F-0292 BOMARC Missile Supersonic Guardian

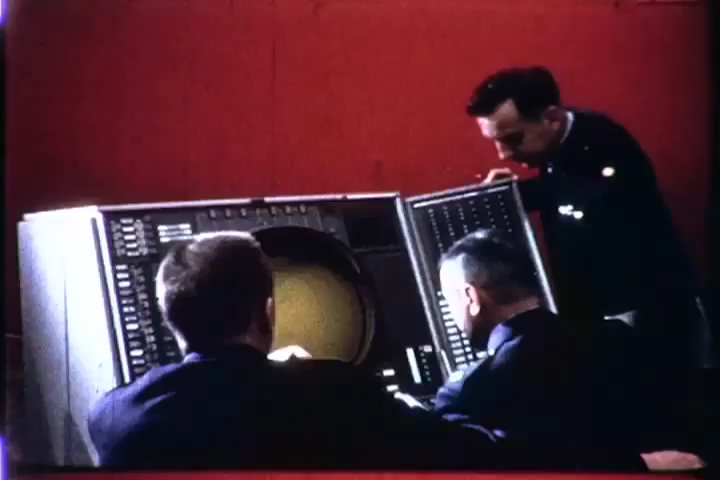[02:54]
Target's altitude, speed, and direction are flashed instantly to the SAGE Control Center at Kingston, New York, 1,500 miles away.